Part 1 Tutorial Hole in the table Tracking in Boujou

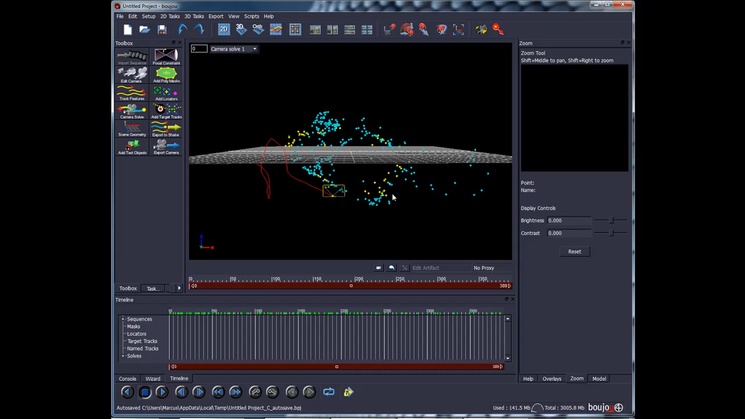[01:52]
And here we have the 3D points and the ones that we are going to use is on the table here.
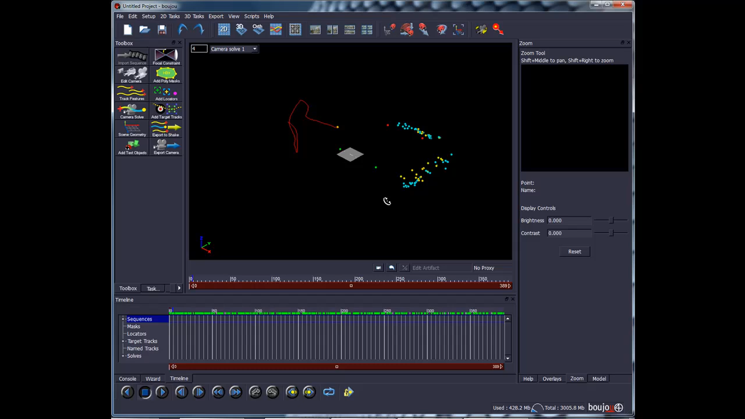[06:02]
If everything is working now. It will not matter. So. Select all the points again. 3D tasks.
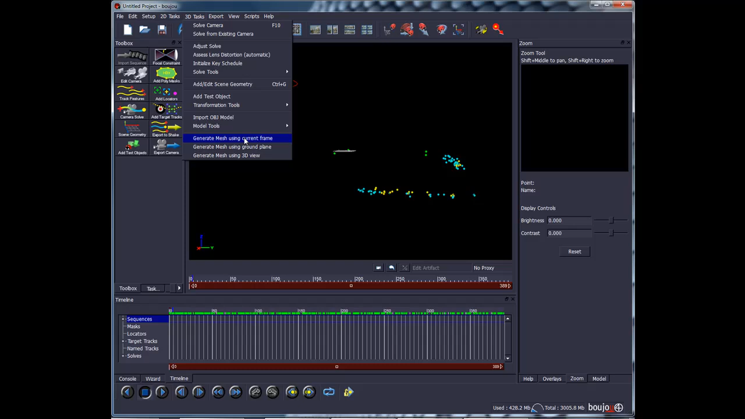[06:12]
Generate mesh using frame. Go back to 2D view.